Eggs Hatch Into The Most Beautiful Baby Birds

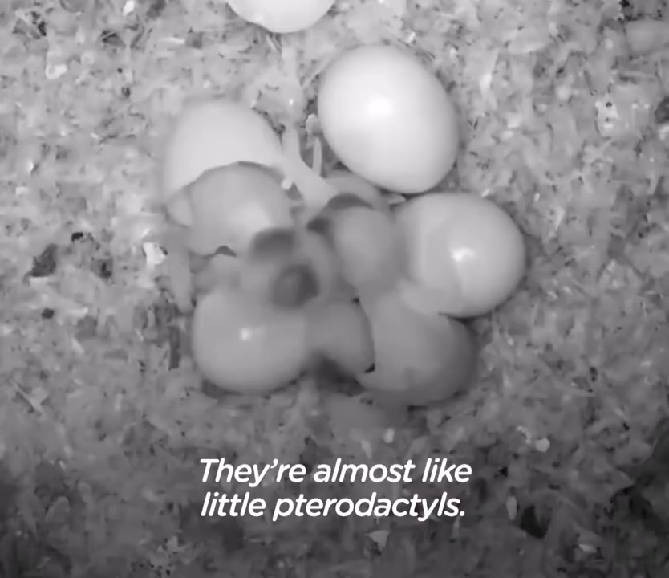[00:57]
They're almost like little toad apples.
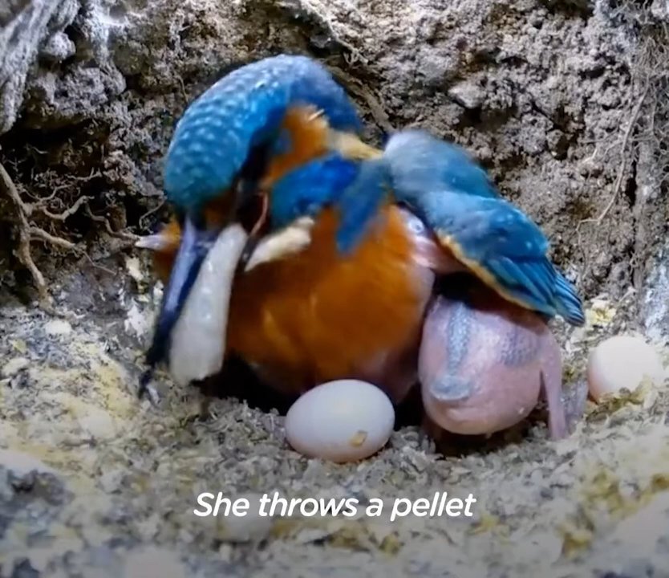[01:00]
She throws the pellet and then shreds the pellet with the beak deliberately to make a little bed and arranges it all around her.
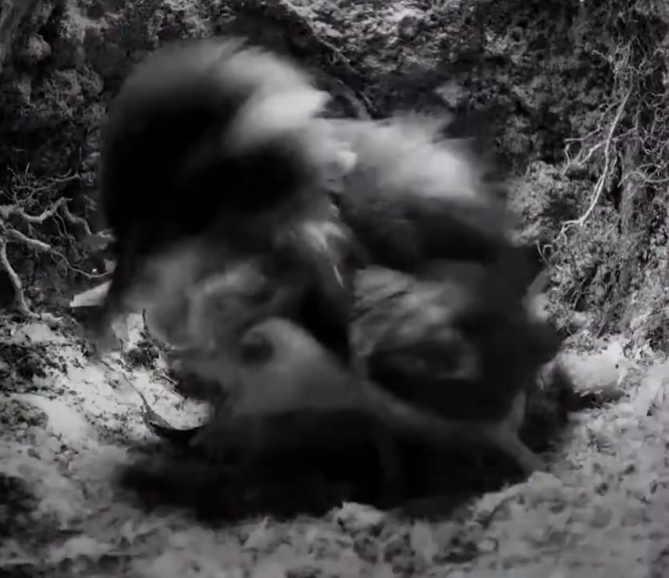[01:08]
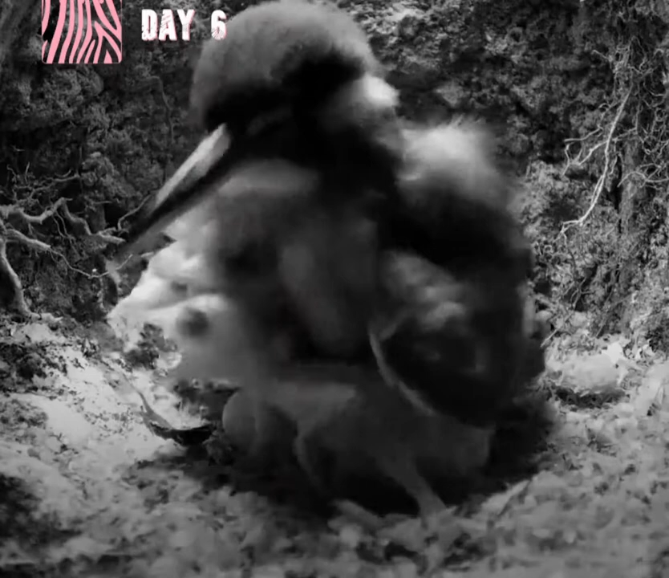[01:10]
There's a lot of attention from the female and a lot of attention from the male.
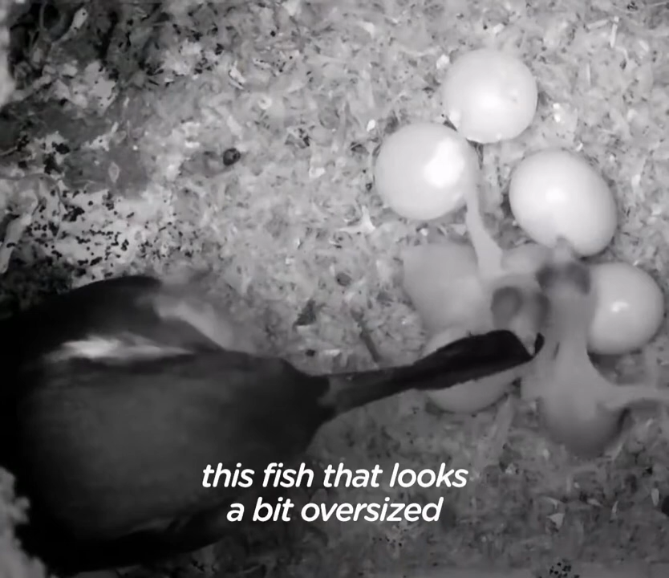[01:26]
These then got to align in the dark, this fish that looks a bit oversized for a tiny little chip to swallow.
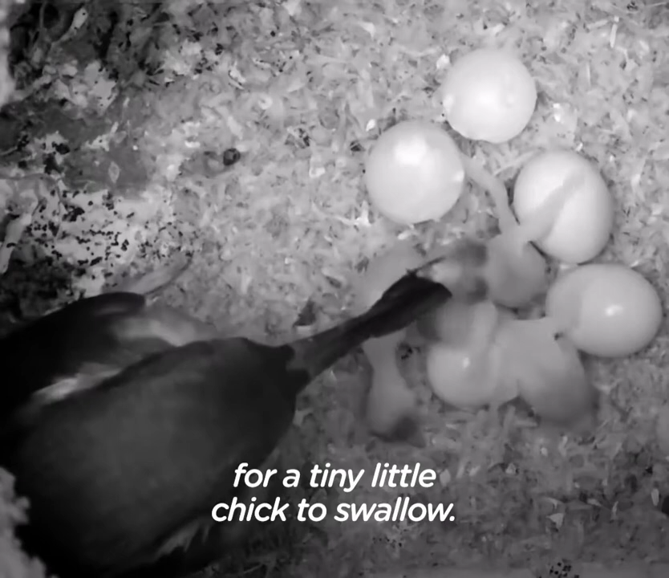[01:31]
Often they manage to swallow these fish and it's an extraordinary feat, really.
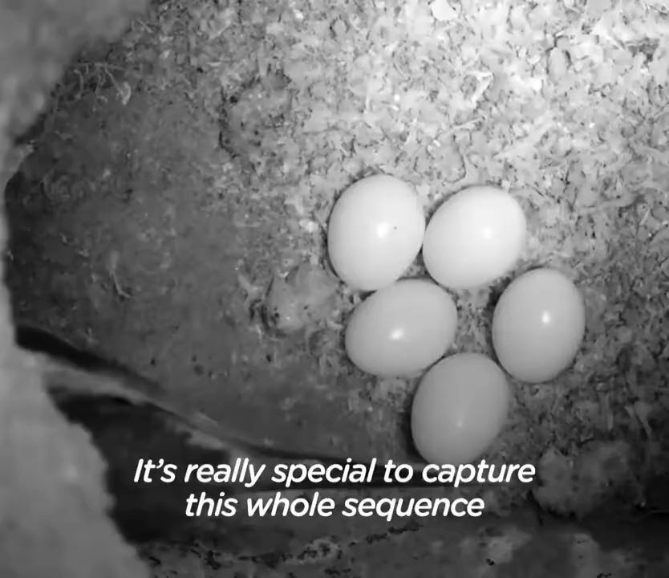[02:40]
It's really special to catch this whole sequence of the early stages of the eggs being laid, right through to the chicks being fletched.